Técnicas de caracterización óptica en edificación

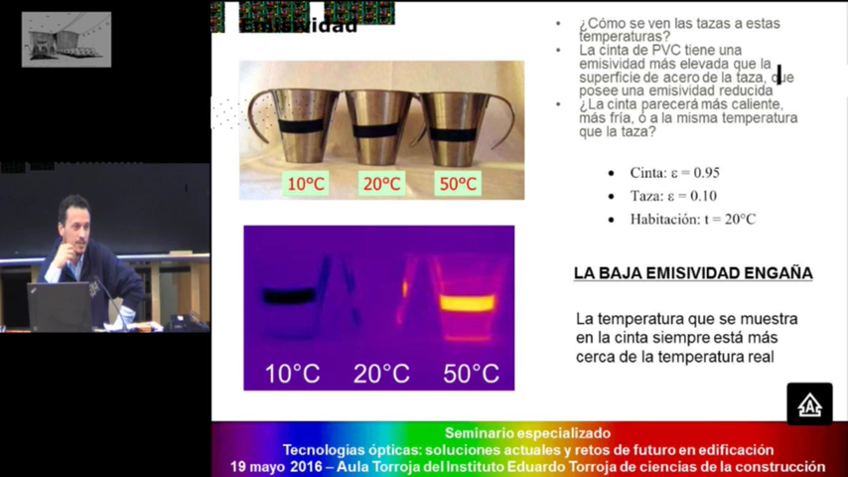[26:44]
de 0,95 podemos recoger y conociendo la emisividad de la cinta la temperatura real ¿no? entonces en ese sentido tenemos que tener mucho cuidado puesto que las las las medidas de materiales metálicos en general suelen dar lecturas erróneas y tenemos que corregirlas con un software adecuado ¿no?
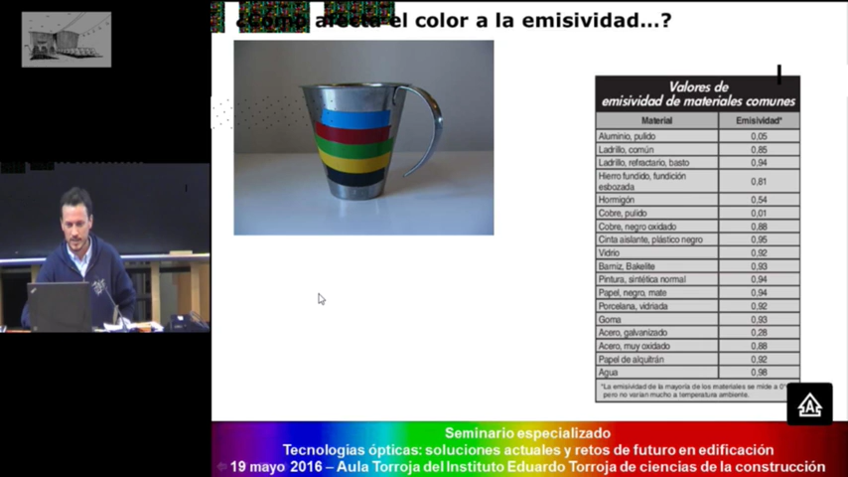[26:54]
¿cómo afecta el color a la emisividad? pues no afecta ¿no? esto estamos en un rango no estamos en el rango visible y bueno pues hacemos la comprobación de que colocando diferentes cintas del mismo material de PVC de diferentes colores la lectura de temperatura es la misma ¿no?
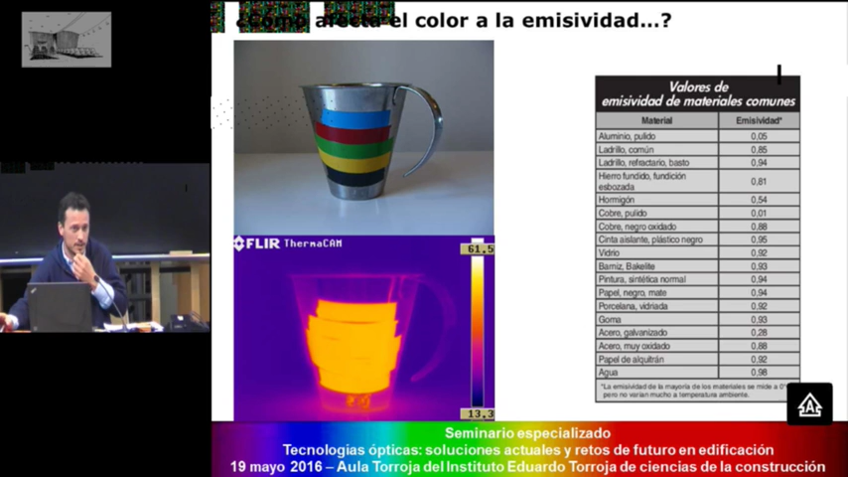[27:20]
no estamos y bueno existen numerosas tablas con valores de la emisividad de los materiales más comunes utilizados en la construcción que se pueden usar como referencia pero pues para investigaciones más detalladas como la que hemos hecho en el proyecto Refabib para caracterizar soluciones de rehabilitación de viviendas pues hemos hecho las mediciones reales de la emisividad de diferentes muestras que son estas que aparecen aquí diferentes soluciones de fachada y utilizando la metodología que contempla la norma STM que es muy sencilla
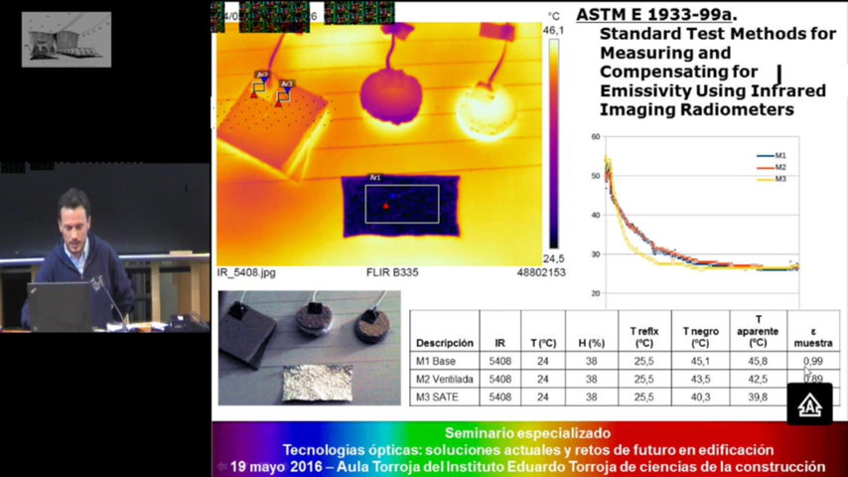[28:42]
On screen: scale bottom 24.5°C
temperaturas corregir la emisividad y hallar los valores reales de cada una de manera que sabemos cómo se está comportando cómo está emitiendo calor cada una de nuestras fachadas y ya para finalizar algunos ejemplos esto es un estudio que hicimos de vivienda social edificios de vivienda social y bueno pues hicimos una serie de una caracterización
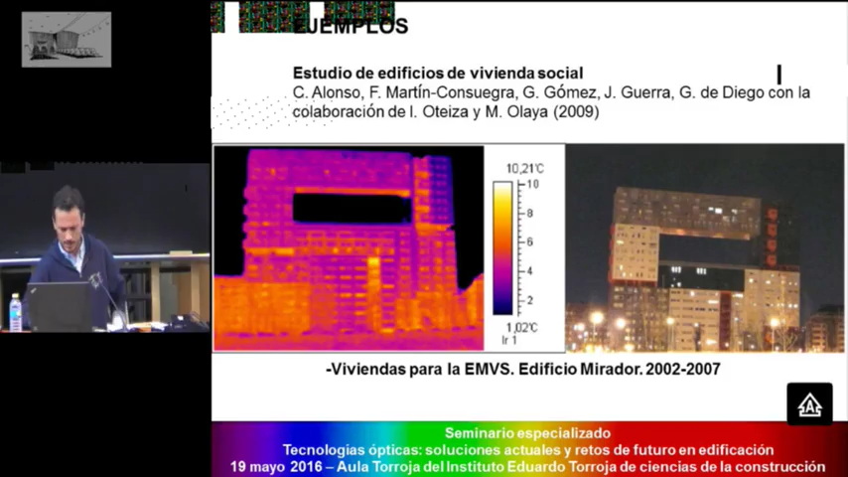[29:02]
On screen: scale top 10.21°C, scale bottom 1.02°C
termográfica de esta de viviendas de diferentes épocas es el edificio mirador y
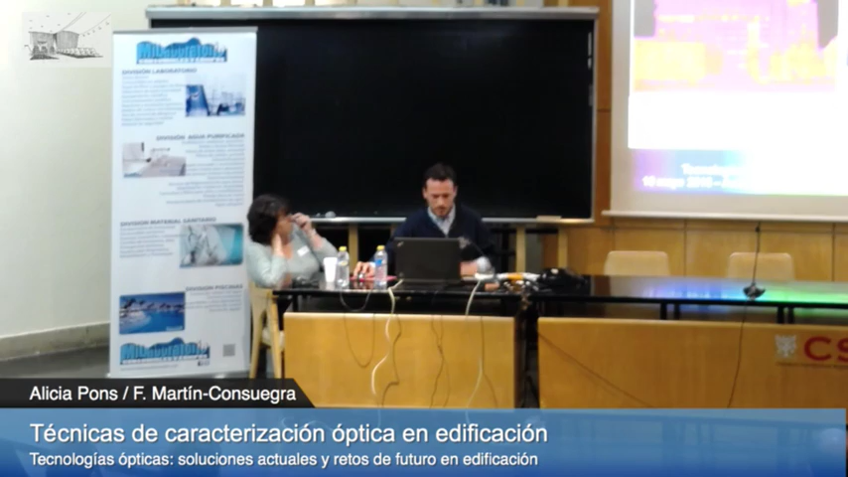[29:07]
bueno pues observamos los defectos y fallas que tenían en este caso pues por ejemplo estos núcleos de escalera que aparecen al exterior están sin aislar el edificio es anterior al código técnico ahora mismo esto no sería posible o también se observa por ejemplo como este suelo este
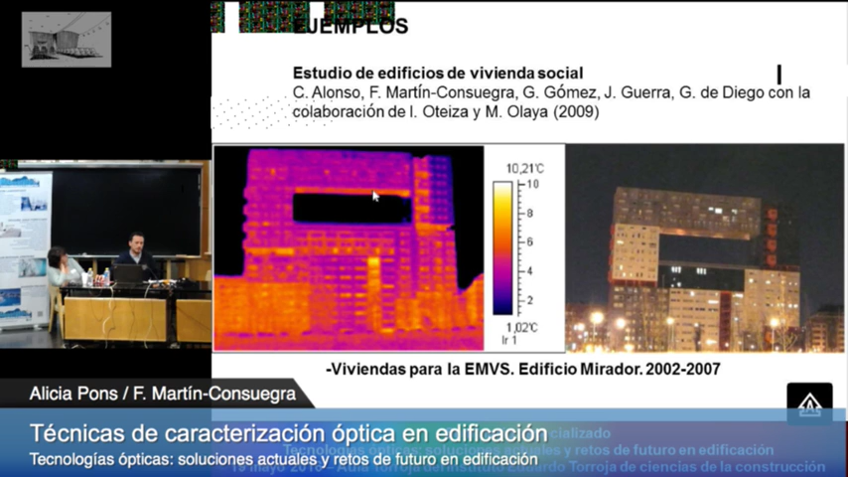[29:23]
On screen: scale top 10.21°C, scale bottom 1.02°C
gran voladizo pues no está aislado correctamente estas viviendas de la colonia de San Cristóbal los edificios de la MT en el cual pues observamos también como los cerramientos exteriores de mayor espesor y mayor inercia térmica son capaces de retener el calor dentro del edificio mientras que la parte interior pues de que da estas terrazas pues no tiene la misma calidad y por lo tanto está perdiendo calor
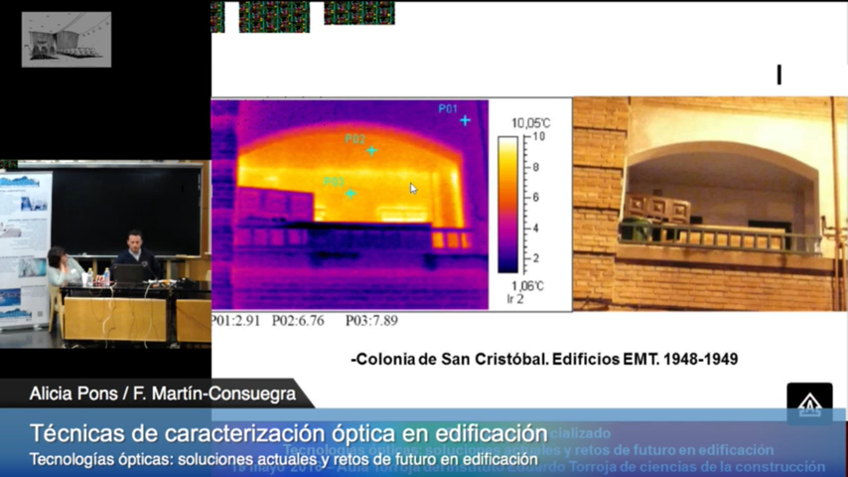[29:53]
On screen: scale top 10.05°C, scale bottom 1.06°C
esta es la unidad vecinal de absorción de hortaleza
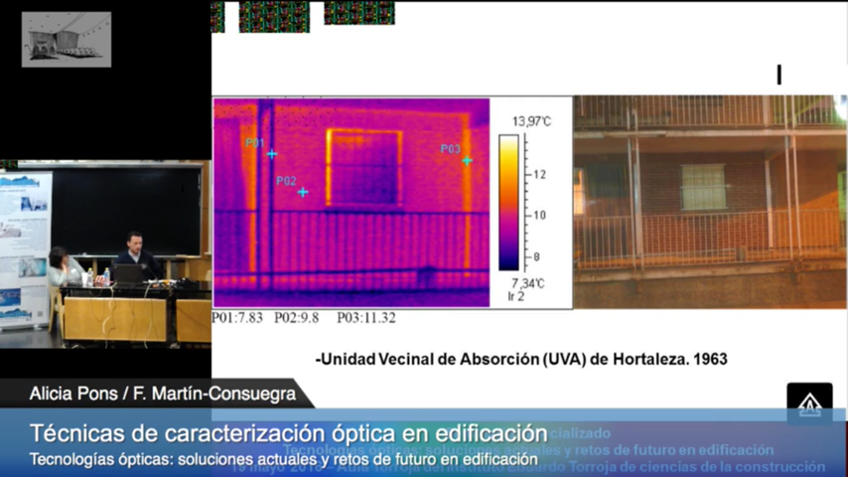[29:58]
On screen: scale top 13.97°C, scale bottom 7.34°C
la uva de hortaleza que ya está casi en su totalidad demolida pero y bueno pues era una estructura metálica y bueno pues podemos observar perfectamente cuáles son las pérdidas de calor a través de de estos elementos ¿no?
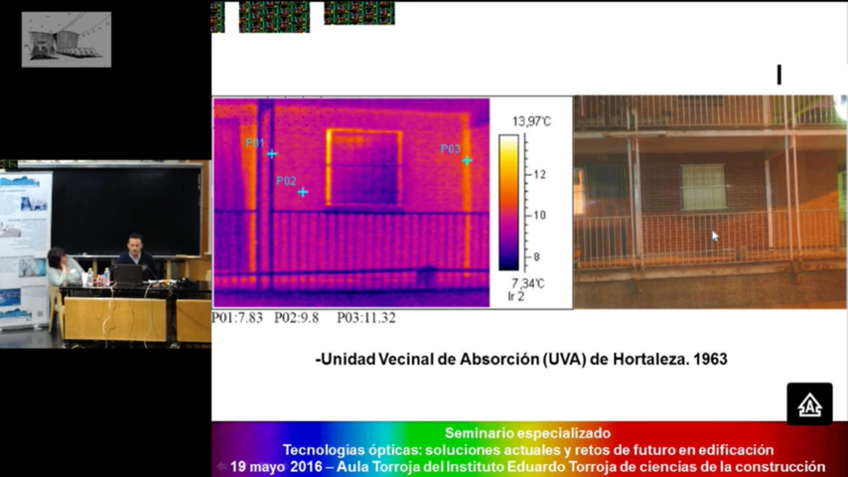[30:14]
On screen: scale top 13.97°C, scale bottom 7.34°C
de metálicos y finalmente estas casas de la constructora benéfica de la barriada de Bellas Vistas en Tetuán en la cual pues aquí también podemos observar mediante la inspección termográfica como estos nichos en los cuales han situado los los radiadores y que reducen el espesor del muro
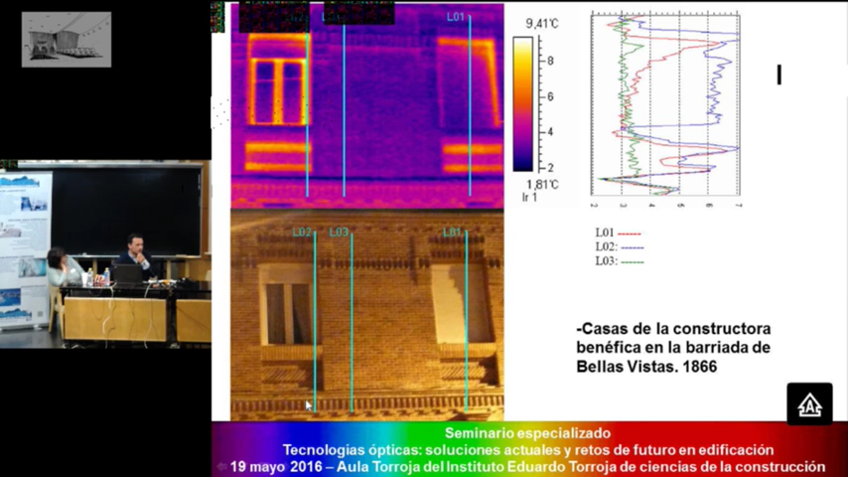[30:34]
On screen: scale top 9.41°C, scale bottom 1.81°C
pues están teniendo importantes pérdidas de calor y bueno